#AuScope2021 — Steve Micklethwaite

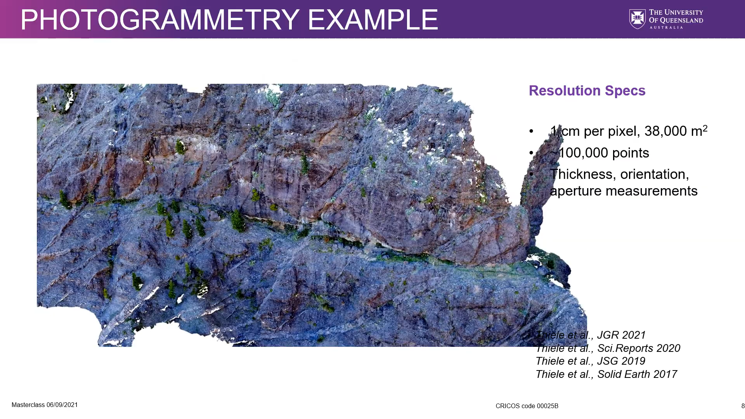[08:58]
A second example of photogrammetry and what's possible comes from another student of mine,
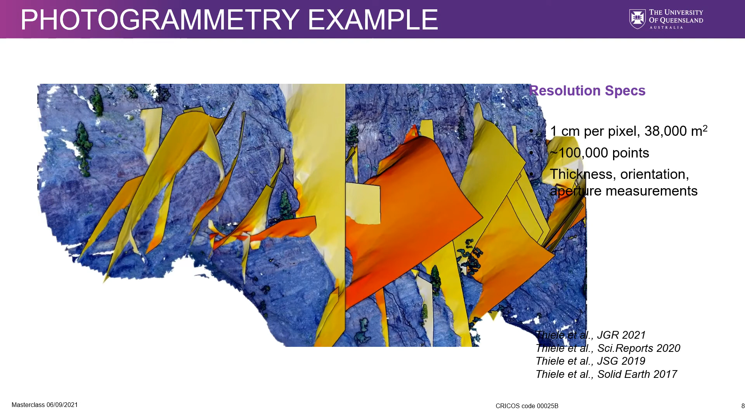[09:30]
collect over 38,000 square metres at one centimetre pixel, representing over a million points of data.